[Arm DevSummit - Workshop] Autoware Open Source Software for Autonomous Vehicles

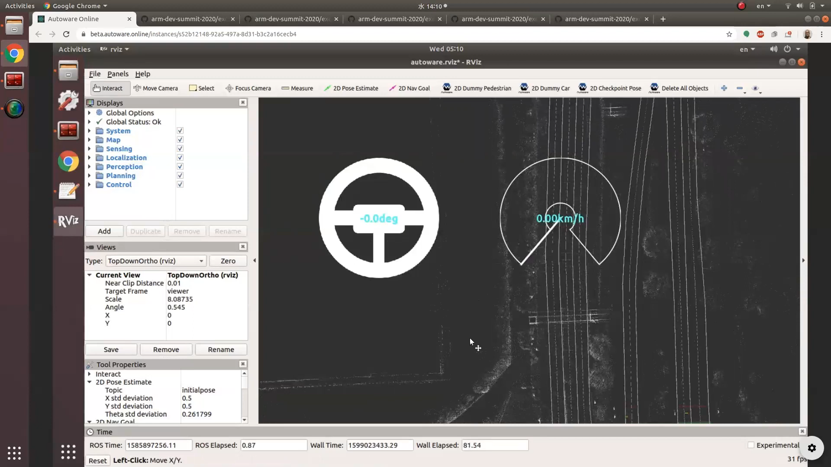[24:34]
and then click the left mouse button and move, I can move the view around like that.
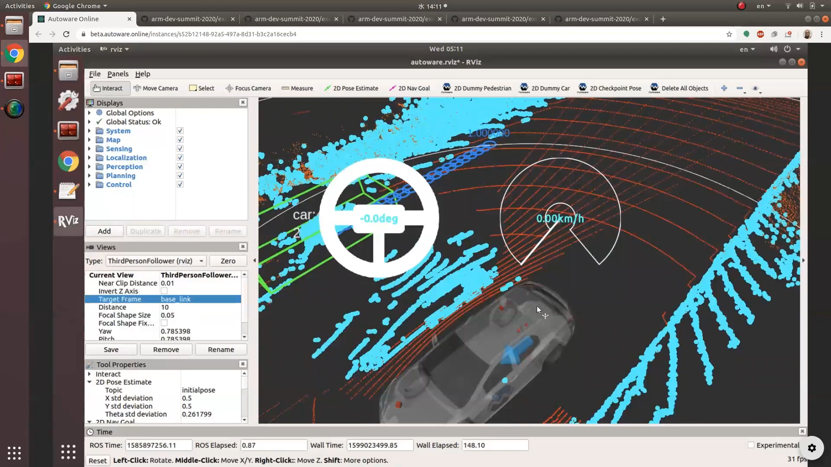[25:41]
or similar at least, to the top-down ortho view. If I click and hold the left mouse button, it allows me to rotate the view. I can even pan.
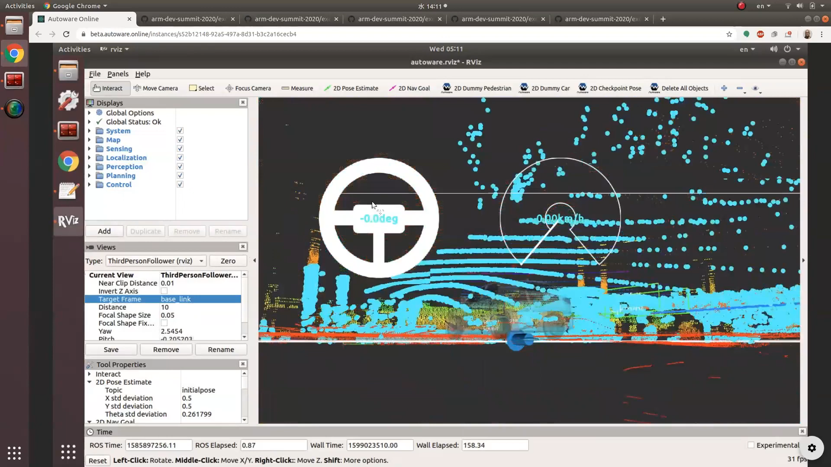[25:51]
It's three-dimensional, so you can actually go underneath the vehicle if you really want to. If I click and hold the right mouse button and move, it zooms me in and out.
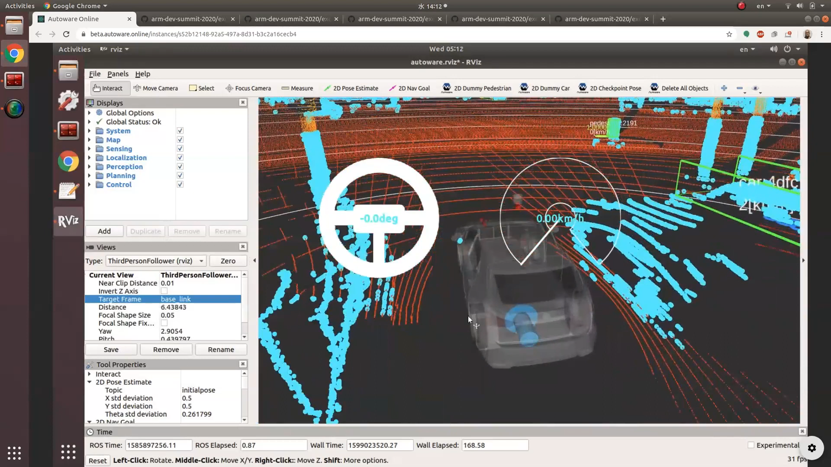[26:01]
And then if I hold down the shift key, click the left mouse button,
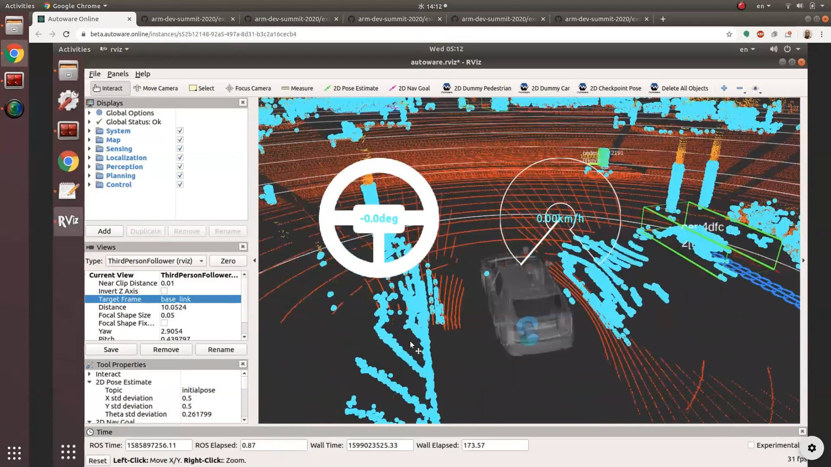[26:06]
the view will pan across. So I'm going to leave my view roughly like this. And then I'm going to go back to the right side terminal where we had the rosbag paused.
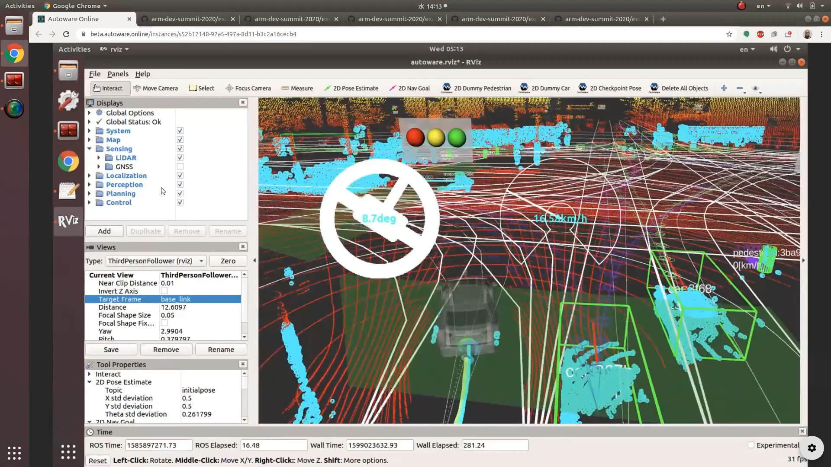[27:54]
One of the other things we can do here is under sensing, not just sensing, but these the displays panel shows is used to control what is being displayed in rviz. And so the example we gave is under LiDAR.
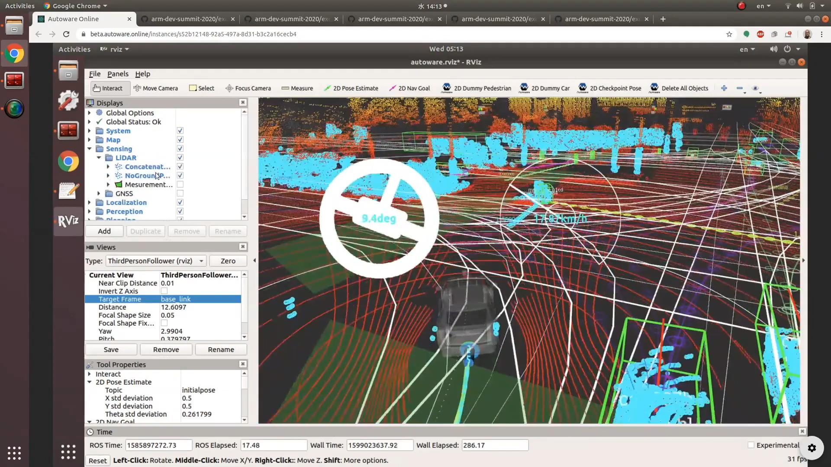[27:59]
We have this
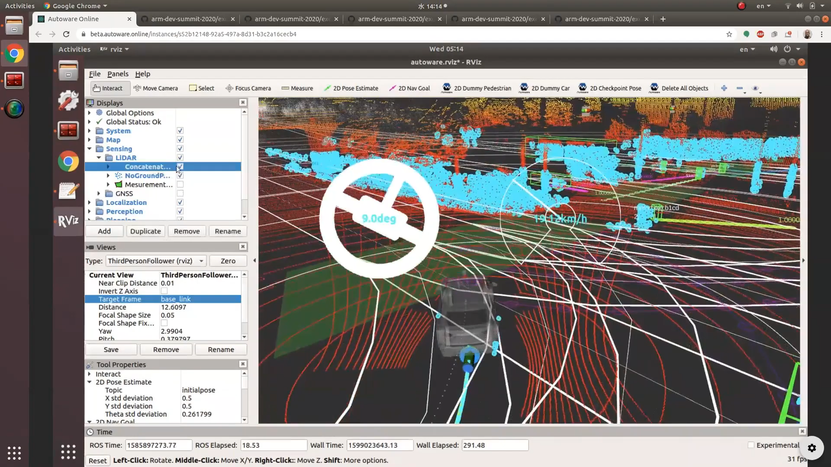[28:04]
concatenate point cloud data, and we can basically turn it off
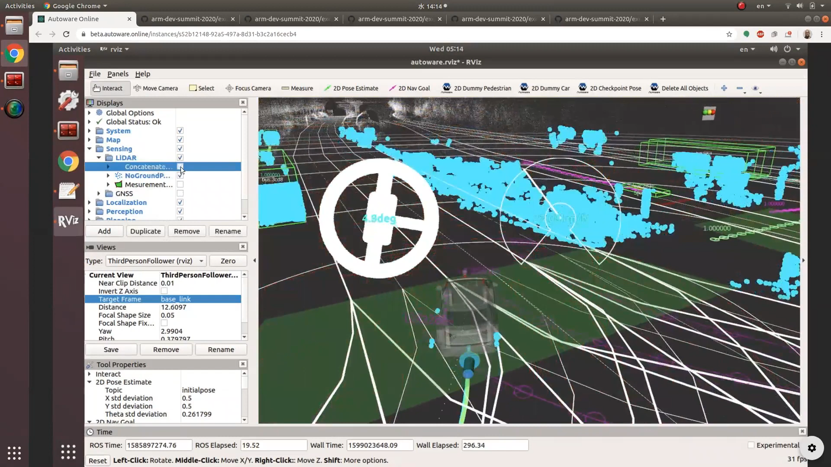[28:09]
or toggle it on and off with the checkbox. And then for the no ground point cloud data, we can also do the same. We can turn it on and off. And this is something you can do. You can essentially control, so you can customize the view
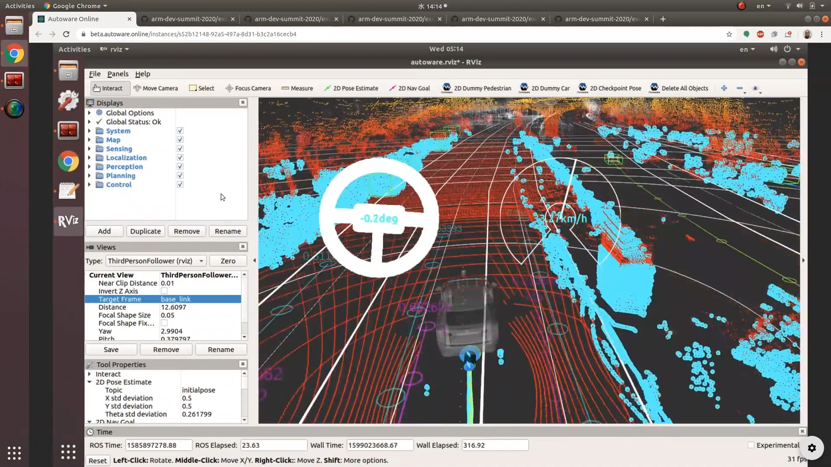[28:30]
to your preference, because a lot of this data is, it can be useful. Maybe this data is not particularly, is too much.
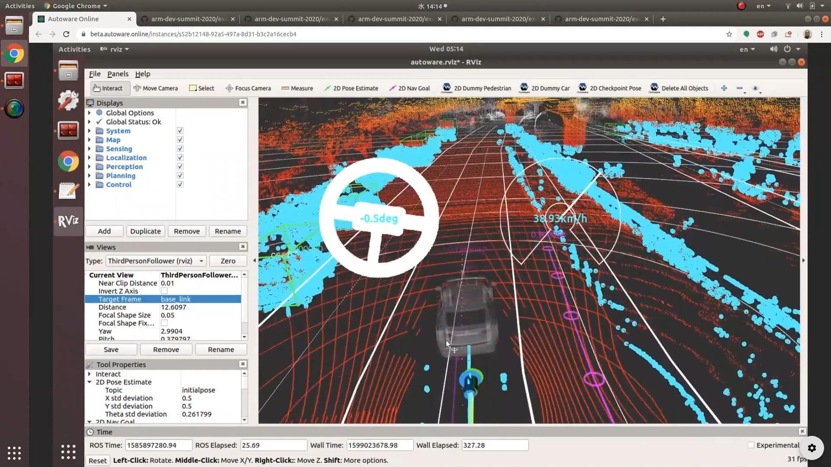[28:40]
You're seeing too much, and it's kind of too much to take in. You want kind of a simpler view of what's going on when you're looking at your rosbag. So that's something you can customize, and you can actually save your preferences as an rviz configuration file.
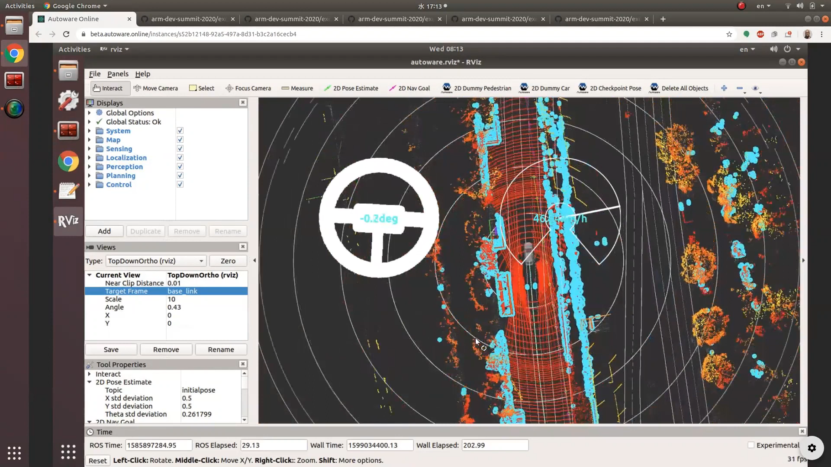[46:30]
even though we did not have any kind of GNSS sensor data that would have allowed us to automatically set that initial pose. Okay.